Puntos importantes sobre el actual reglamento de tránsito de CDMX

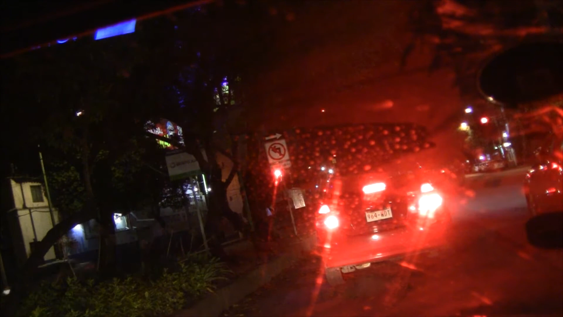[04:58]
aquí nos unimos a un eje vial, el límite es de 50 kilómetros por hora.
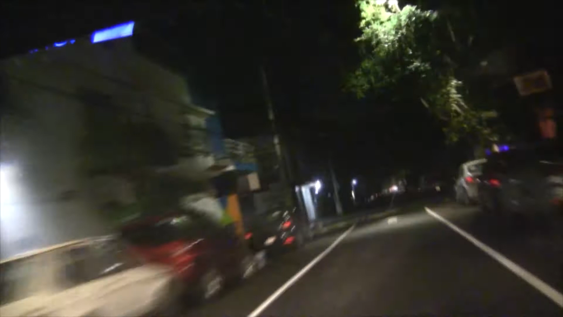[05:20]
Aquí iniciamos una zona escolar, así que aquí el límite es de 20 kilómetros por hora.